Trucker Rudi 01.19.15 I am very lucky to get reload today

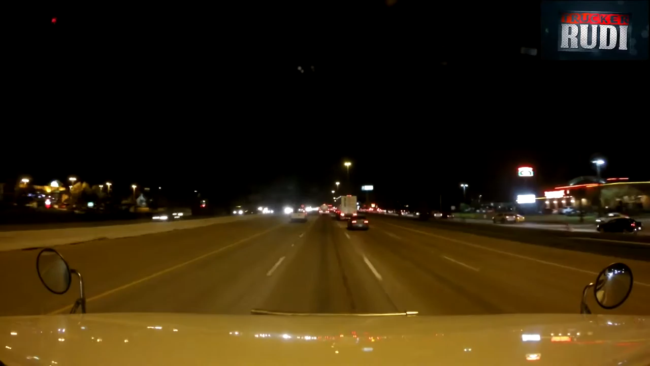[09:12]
It's been pretty bad rush hour for the last little while here, and just figured I'd give you guys a little bit of a clip on what it looks like when it's dark. Looks pretty good, eh? Well, this is it.